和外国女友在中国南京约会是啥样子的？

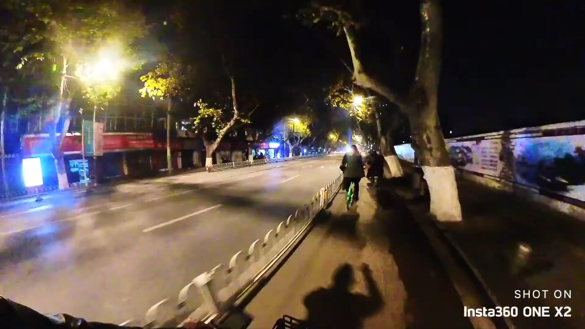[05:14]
electrical bike trying to tell people they want to pass us.
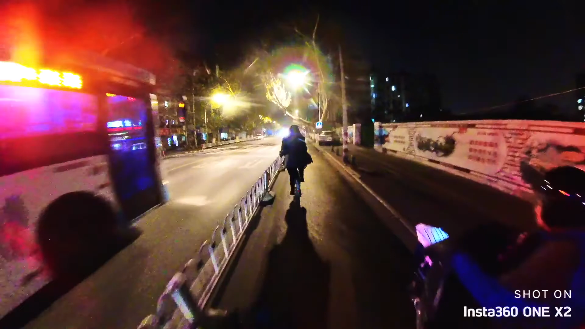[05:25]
Now for the safety, I better just put my camera back. Okay, see you guys later.